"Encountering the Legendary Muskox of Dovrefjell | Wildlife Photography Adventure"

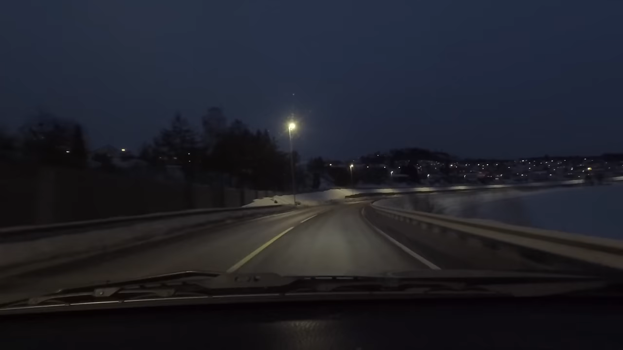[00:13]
But little did I know, there would be a storm coming in and the road closed roughly just before I got there, with 25 meters a second of wind and snow, so it was probably a good thing I wasn't able to get through.
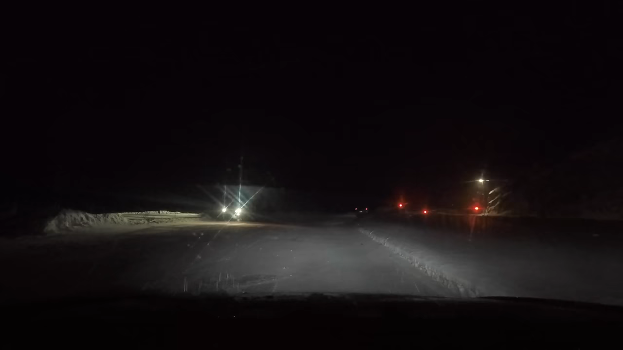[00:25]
But all I could do right now is just wait around until the road eventually opened up again.